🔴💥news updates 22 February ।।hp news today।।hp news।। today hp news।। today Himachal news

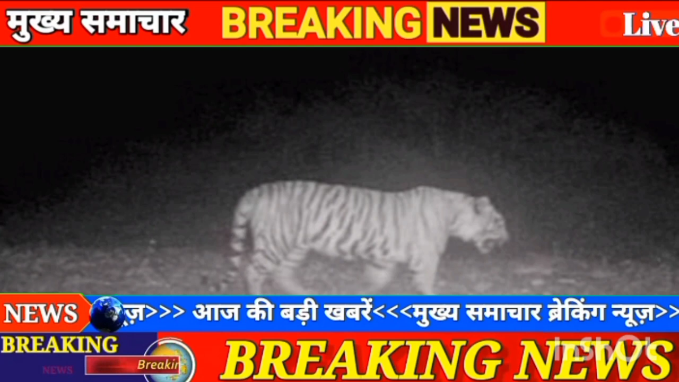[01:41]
में कैद हुई करनल शेरगंज नैशनल पार्क सिंबल वाड़ा में टाइगर की मौजूदगी से बन्ने प्राणी काफी उतसाहित है मुकेश अगनी होतरी बोले पॉंग टैम और बीबीमबी से खिंच कर उना लाएंगे पानी उना